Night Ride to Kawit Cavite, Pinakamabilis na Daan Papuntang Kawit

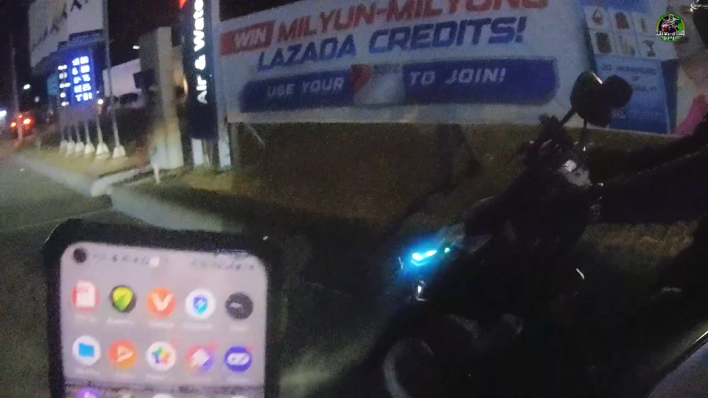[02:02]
EDSA. Tapos pagdating natin ng Magallanes, dito tayo sa kanan.
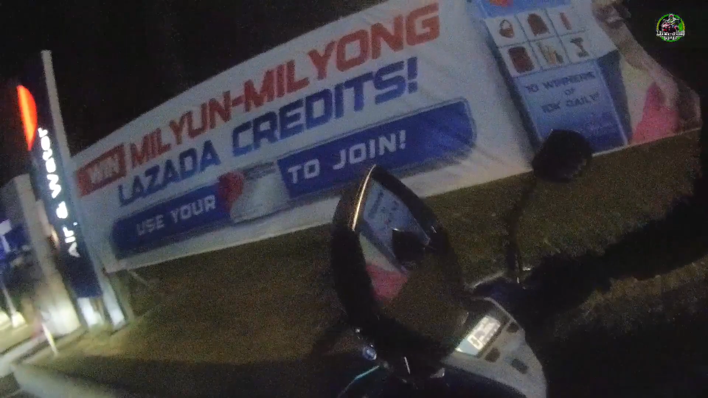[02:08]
Aakyat tayo ng tulay.
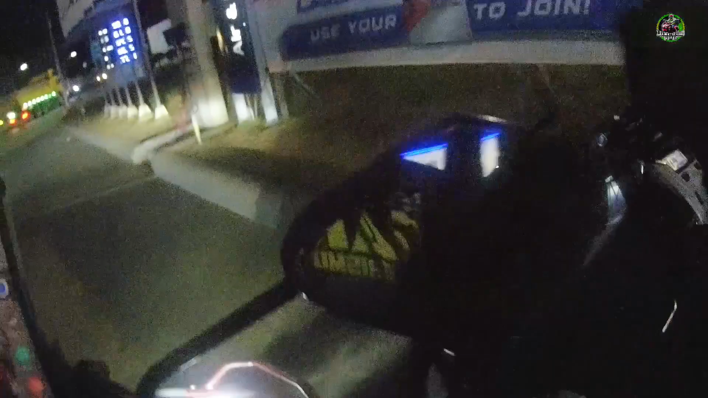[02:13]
Parang papuntang ano, South Luzon Expressway. Tapos kakanan tayo sa may ano, papuntang Merville.
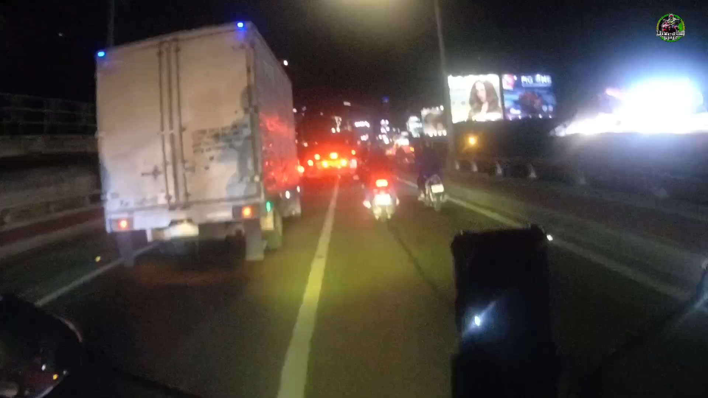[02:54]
Traffic. Last 9 na. Traffic pa rin. Sige, doon ka dumaan. Doon ka sa 5,000.
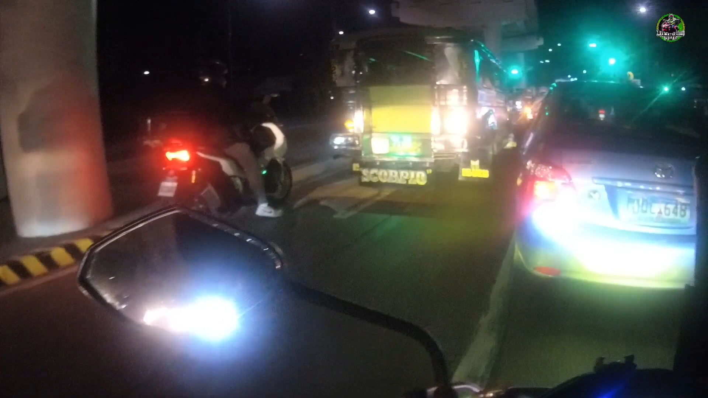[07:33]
Sa Las Piñas na tayo guys, 10:33. Lubak na naman. Binuksan na.
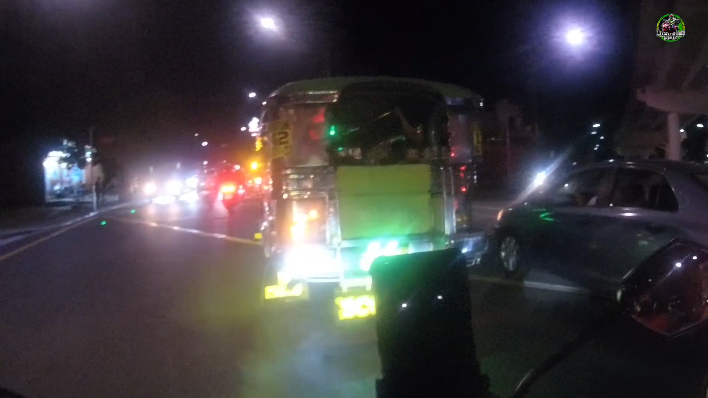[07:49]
Dati.
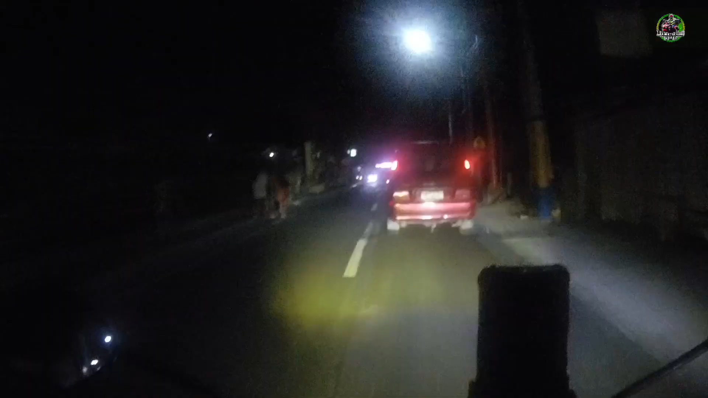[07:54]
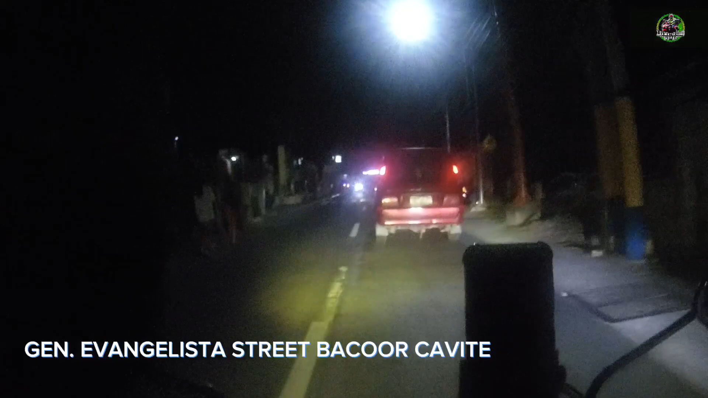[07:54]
Kapit tayo, hindi ko na tayo dito. Kanan tayo. Aray.